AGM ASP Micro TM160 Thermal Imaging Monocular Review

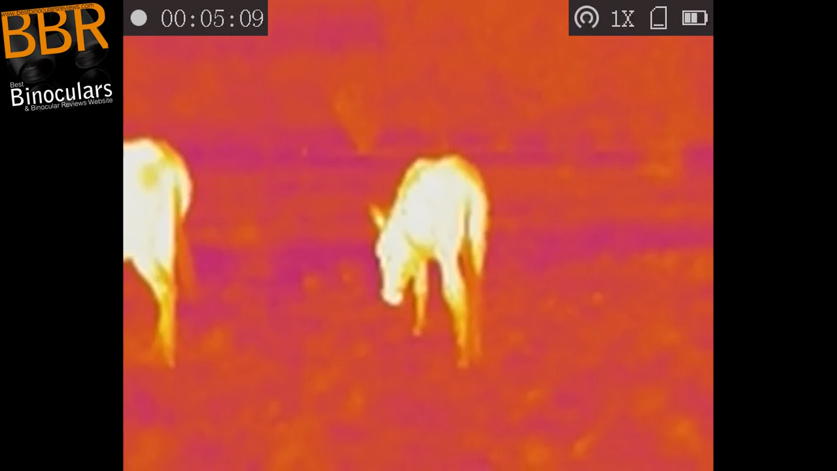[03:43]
with a resolution of 720 by 540 pixels, which is slightly higher than the LCD display that the Fleur Scout has,
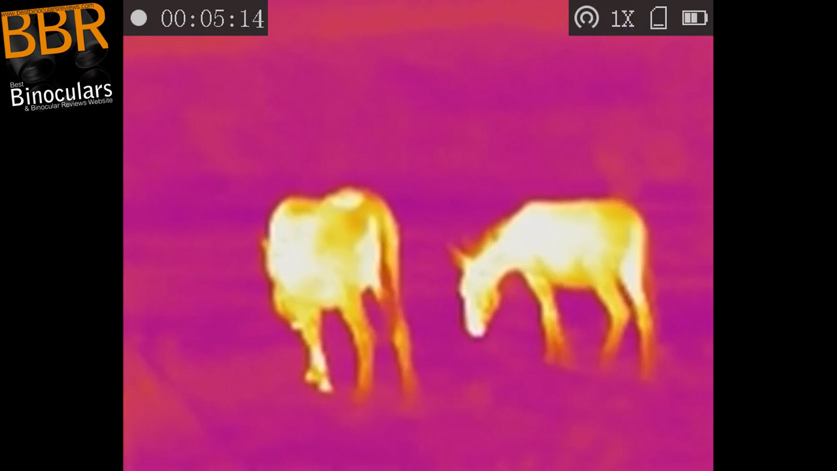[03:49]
which is only 640 by 480 resolution.
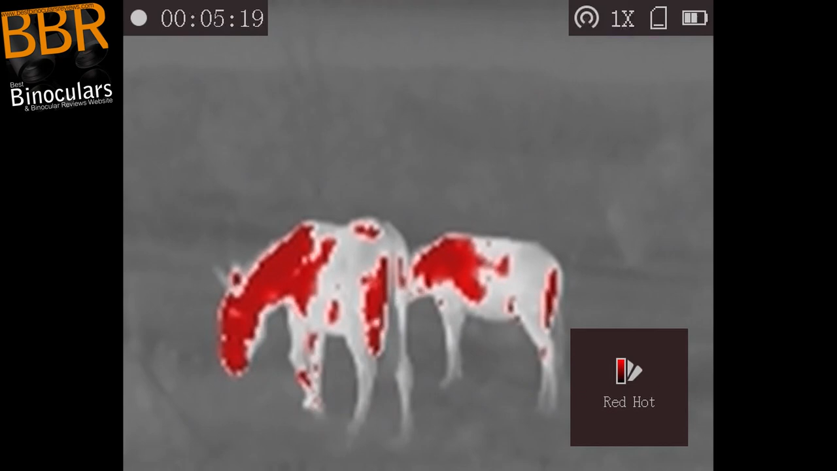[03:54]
And I could mention the things like the heat sensor arrays are quite similar,
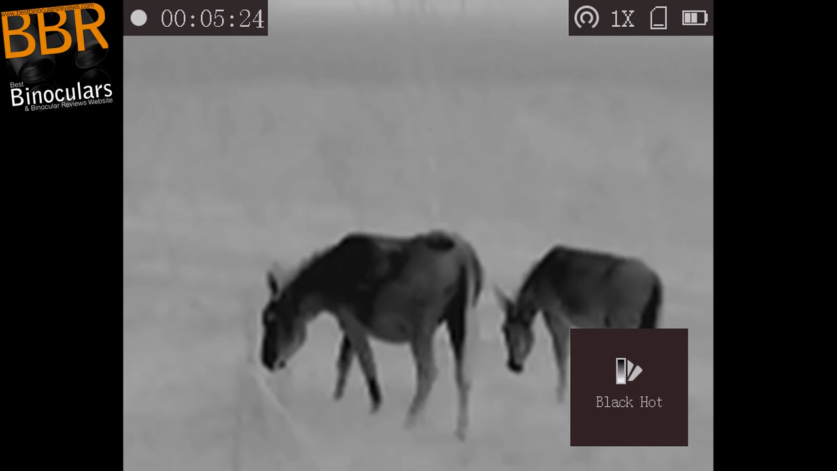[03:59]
but I think all that sort of terminology and technology gets really, really complicated.
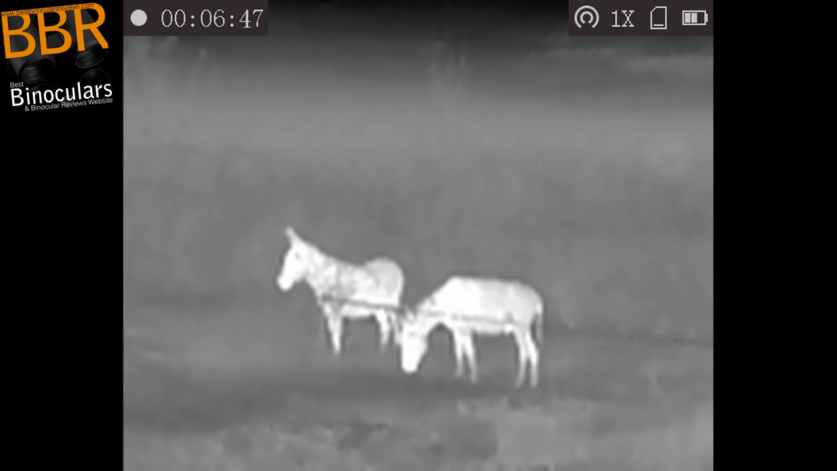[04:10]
Once again, I won't harp on about it too much. Well, try not. The links are down below. You can read all about that in the full review.
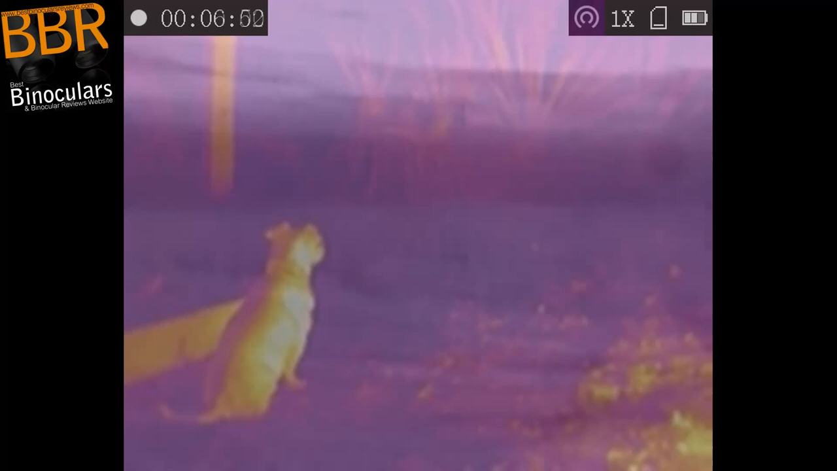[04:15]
But for this video review, I just wanted to include some sample footage that I captured with the AGM,
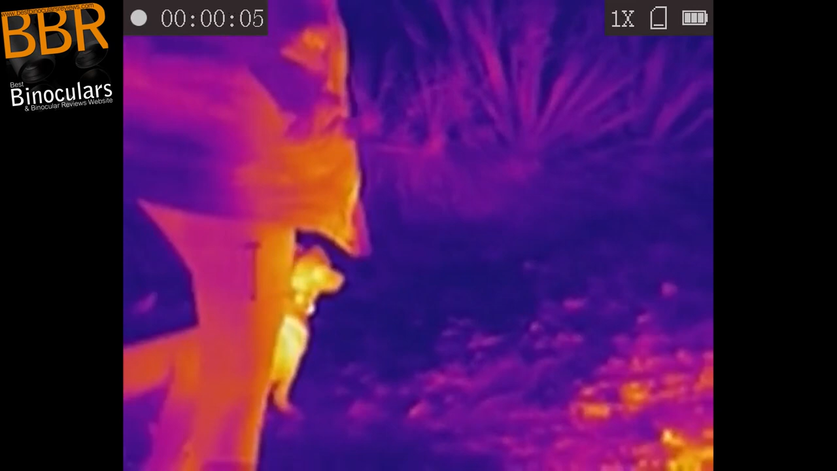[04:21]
as I think it gives you a far better visual idea of what you can expect when both recording with this device, as well as looking through it.
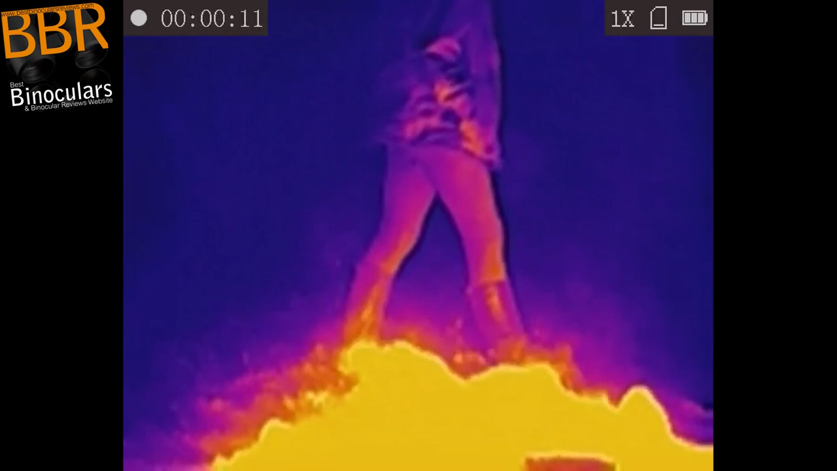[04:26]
As I think the image quality that you see when looking through the display,
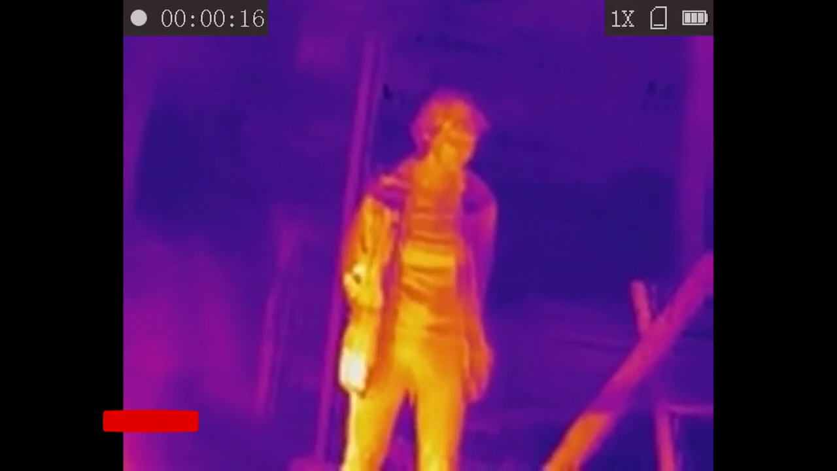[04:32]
quite closely matches the recorded video quality. Also, just to point out, I do actually have a separate video that contains just a recorded sample footage.
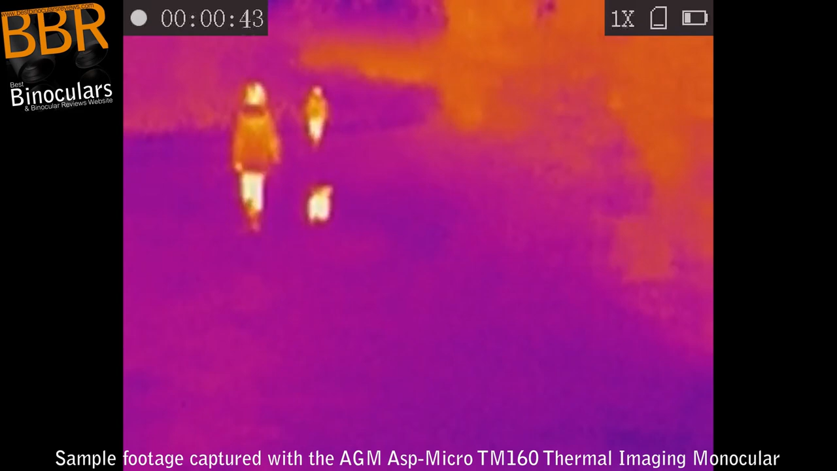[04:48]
just because it contains quite a lot of detail in regards to the different palettes that can be used on this device,
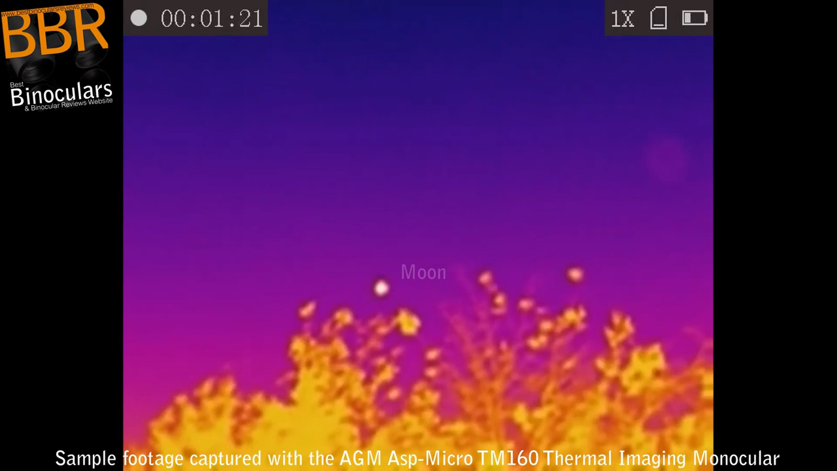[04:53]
and how it affects the view and how it could suit different types of situations, as well as environmental conditions.
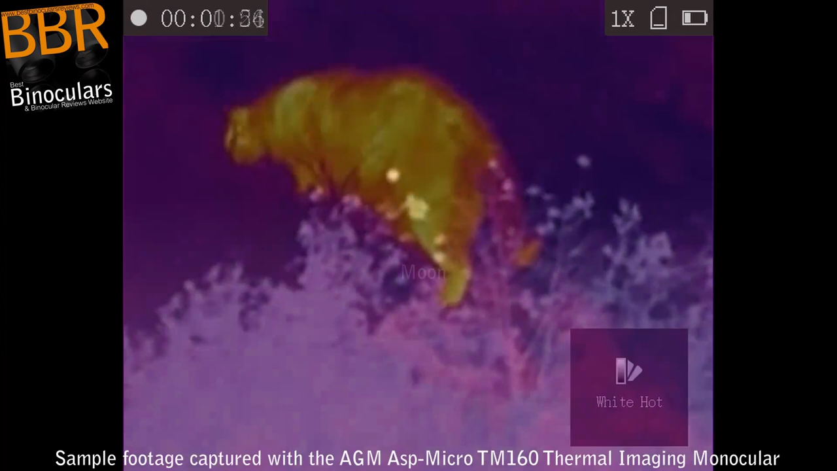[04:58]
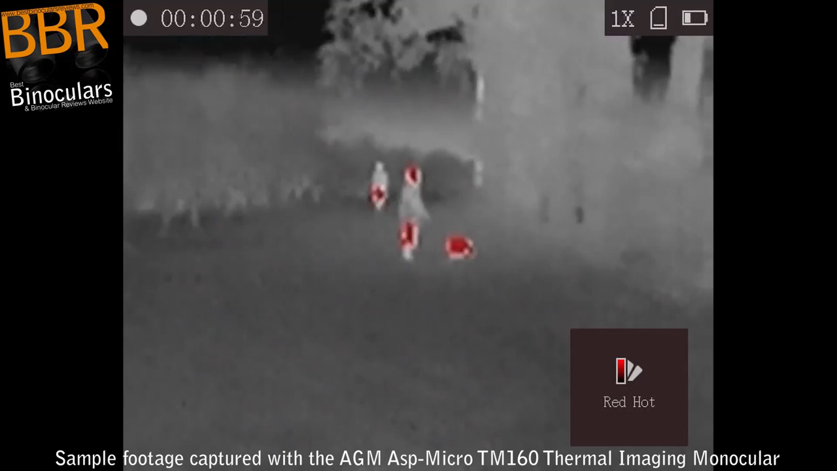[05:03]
On top of that, I take a look at, for instance, looking at how it works during the day versus at night. Quick spoiler alert, yeah, it's quite similar.
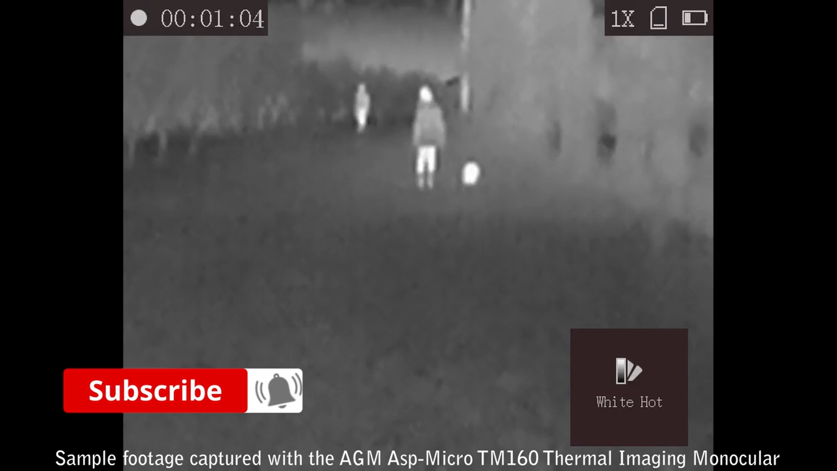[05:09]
And on top of that, I also take a look at what you could expect at different distances and when viewing different types of objects.
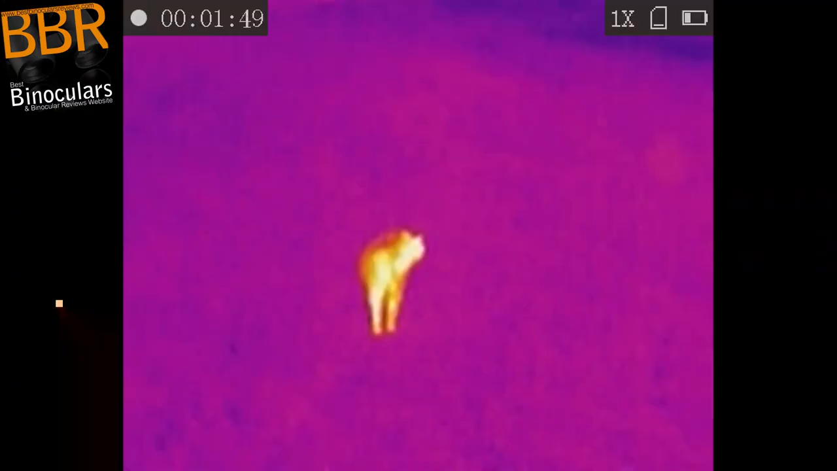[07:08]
However, do remember that on the downside, you also get a less immersive experience,
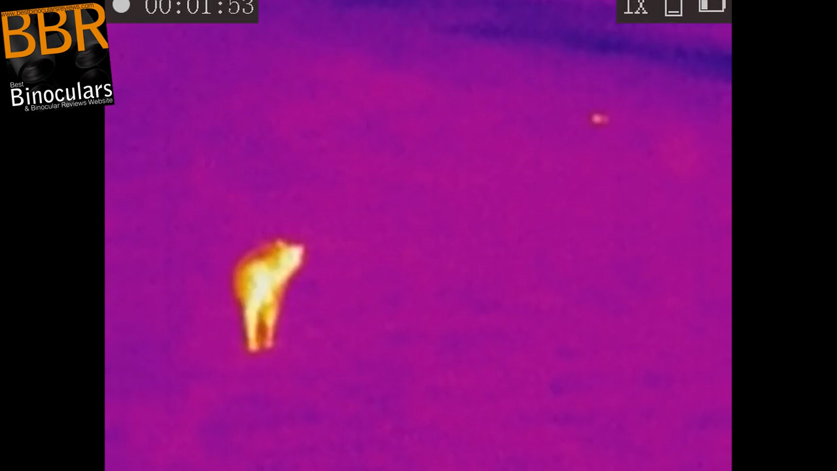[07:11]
when only using one eye to view an image, when compared to using two with a binocular, or indeed a biocular.
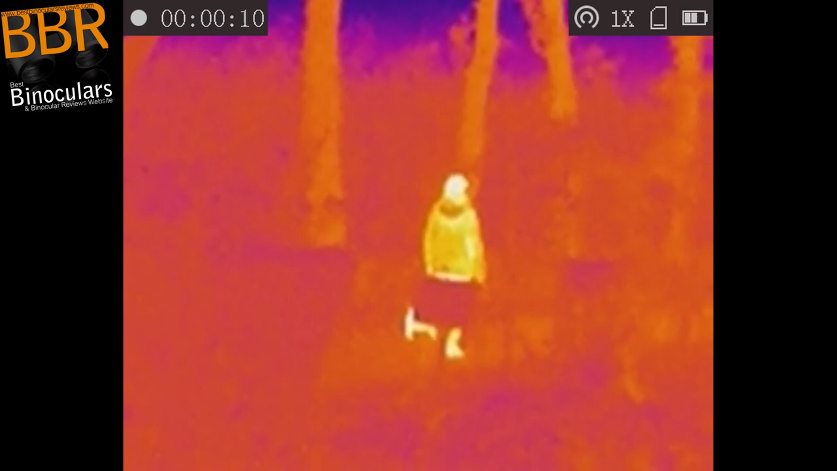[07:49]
And then thirdly, the ASP Micro allows you to connect to it via Wi-Fi and using an app,
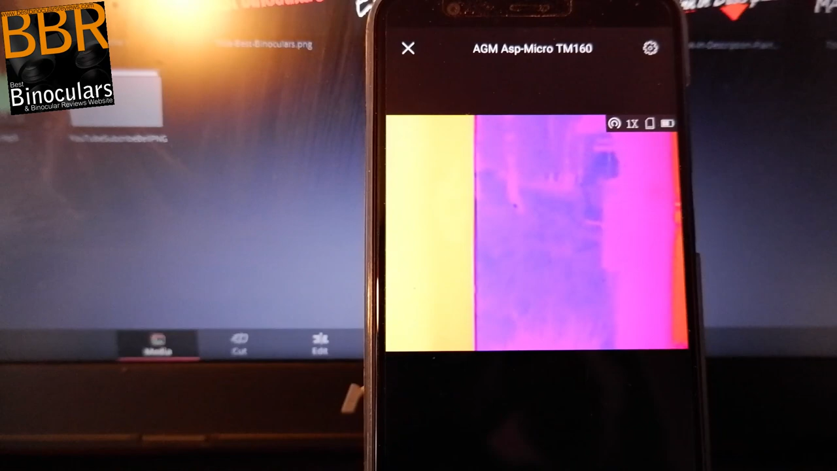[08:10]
So, for example, you could leave it in a position where you don't want to be, be that because of security reasons, for example, or perhaps just because it's freezing cold outside, like I did on a number of occasions.
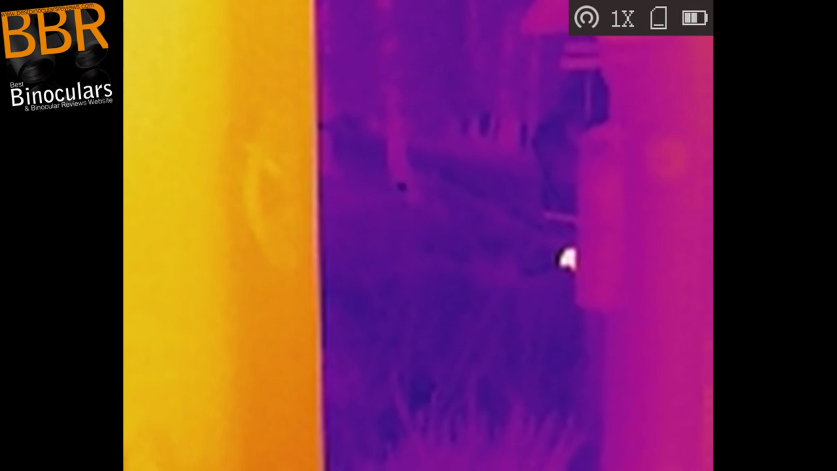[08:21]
Or you could set it up mounted onto a tripod in a location where you just know timid wildlife is going to frequent, where you can view and operate it remotely.